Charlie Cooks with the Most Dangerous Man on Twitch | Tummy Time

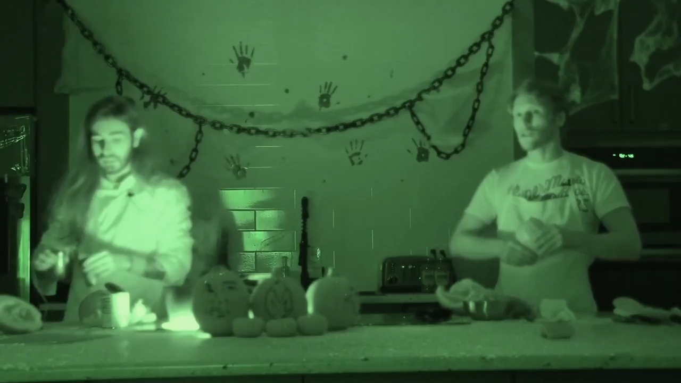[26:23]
No. There'll be no glass in here. We need the night vision goggles.
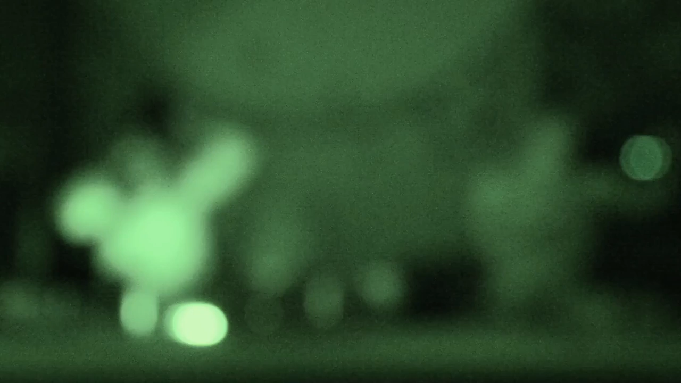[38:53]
Yeah. Okay, so these go on like this. Nope, that burner is not on. I know that because... That burner's not on? Yeah, I know that because my night vision goggles are infrared right now, so I can see this is on.
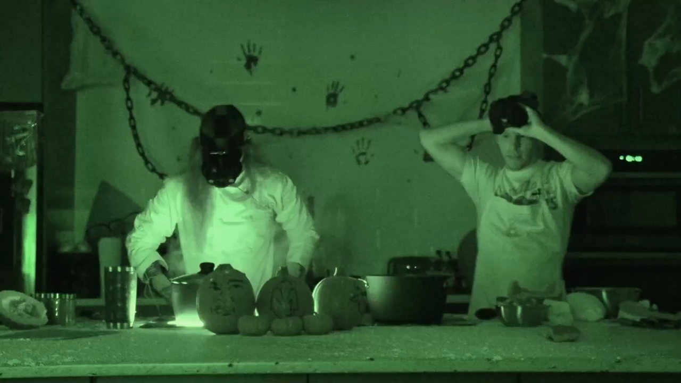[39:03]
That's so it's not turned on. Do my have batteries?
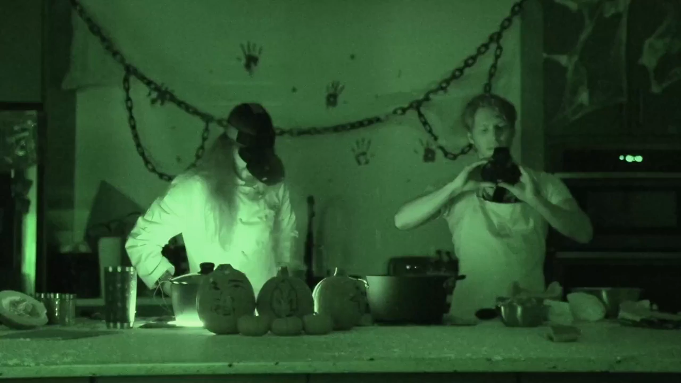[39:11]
Where's the power button? Top left. Top left? How do I turn the... Oh, this is going to be scary. How do I turn that on? I don't think mine's charged. Can you see? Can you help me? Yeah, let me see. Where are you? I'm right here. Okay. Okay, so you said top left button? Yeah, here, I got you. It's right here. You on? No. Okay, we're going to grab another pair for you. I don't think these are charged. Oh, that might be the case.
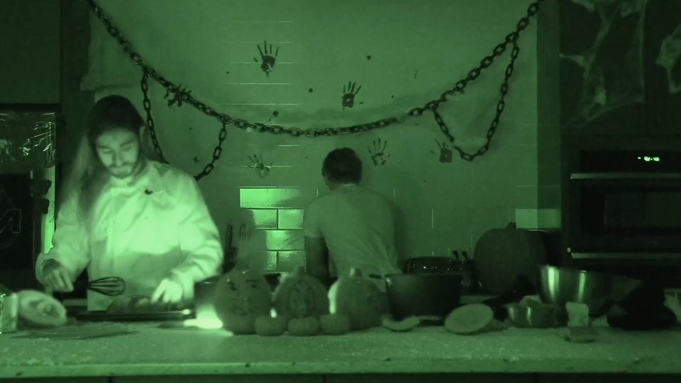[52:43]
This is the best this brain's gonna get. I'm not gonna lie to you. Yeah, I mean, it's probably good enough. Okay, and then what? That doesn't look like a brain. It is. They're suffering from Alzheimer's. Well, actually, I actually can't even see. So let me see. I gave it like a little. You cut it in half. No. That's so like when the neurons, like the connections start misfiring. Uh-huh. And there's like a little divide. Yeah. That's kind of what it's like a car accident victim's brain. Oh. So right now it's like early onset dementia.
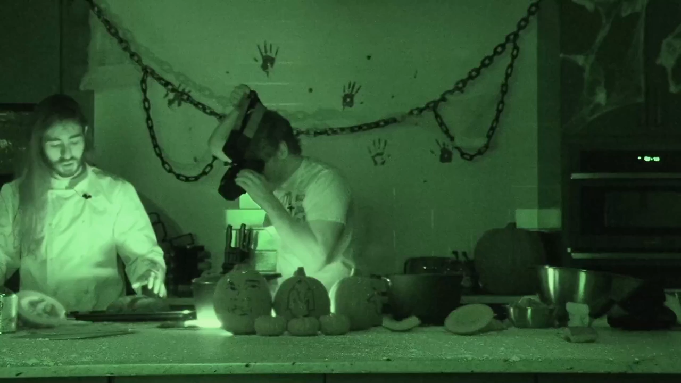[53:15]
Oh. Well, I... And then we just put it in the oven, I think. Is it ready for the oven? How long in the oven?
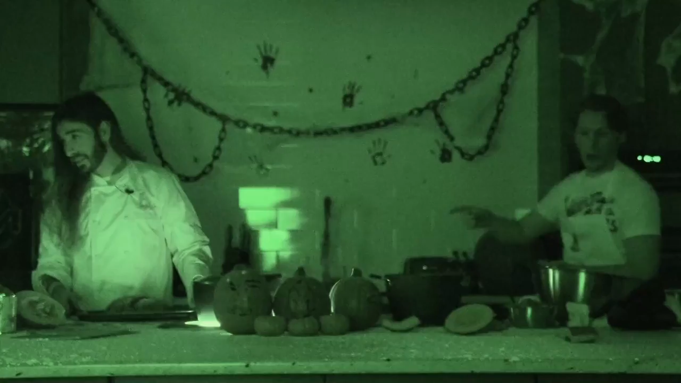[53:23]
Where's the paper? Hey, Jerba, I don't think your pot heat is on. It is, I though. Don't think so. Wait. This you can come check. This whole side like doesn't really work. Lift it up and see if it's red on the end. I mean, with the infrared does not show it, so. It comes on and off. Turning a flashlight on.
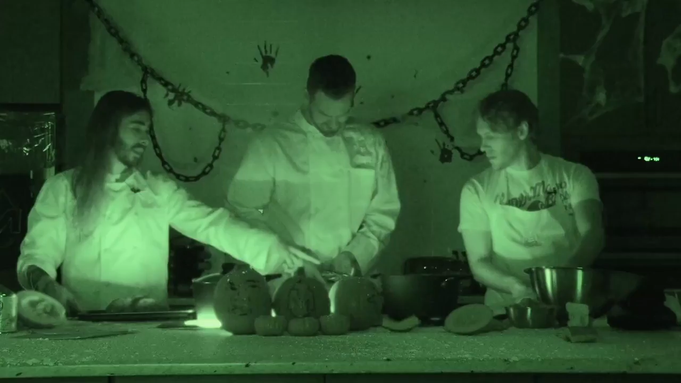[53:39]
See, like it's gonna come on and off. It pulsates. You closed your eyes, but now it's off now. Yeah, no, I saw it. I mean, maybe the egg salad recipe just can't happen today. Let me get this out of the way before somebody gets hurt. That's smelling good. It is. It's coming along. No, the pumpkin does smell really good. It smells pretty good. I mean, if you're boiling, you're boiling water. The water is boiling? No, you want to boil. Oh, yes, I want to boil it.
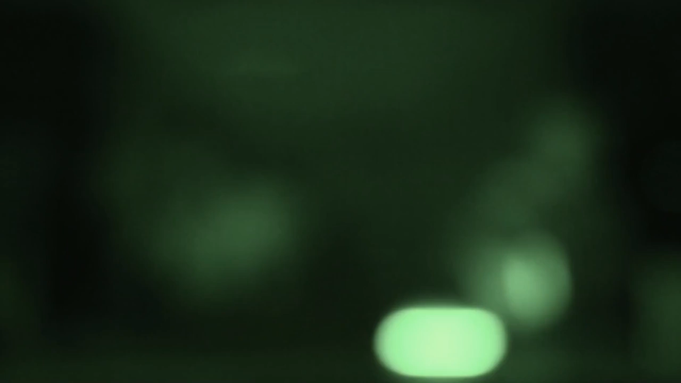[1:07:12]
I don't want to put this on the fire. You need two eggs? Yep. Do you have one? I'm going to break one. You're going to break one. Okay. We're doing this in pretty diminished vision, but it's okay.
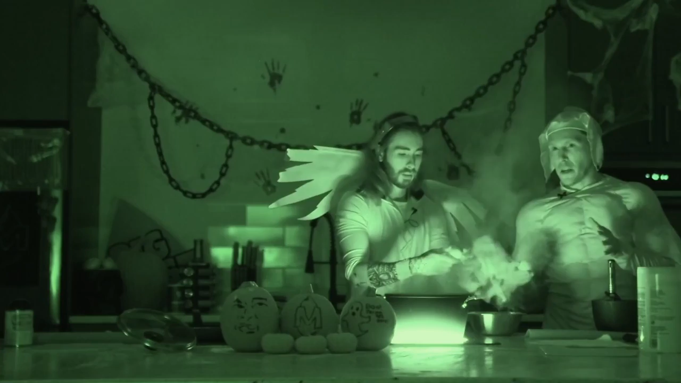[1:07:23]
It should be fine. It looks like we're making like some weird like potion. This looks so cool, actually. Yeah, you put the egg in. We need two eggs.